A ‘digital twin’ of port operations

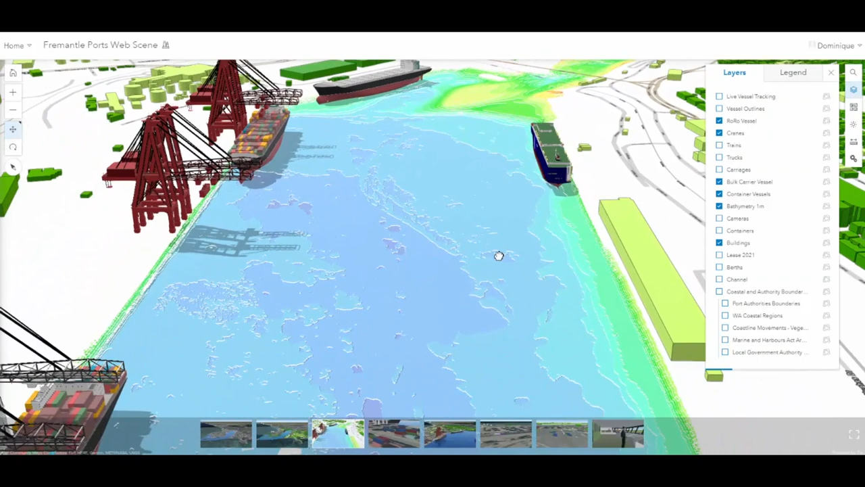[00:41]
Bathymetric data mapping the depth of the channel allows stakeholders to explore the port's facilities from both above and below the water.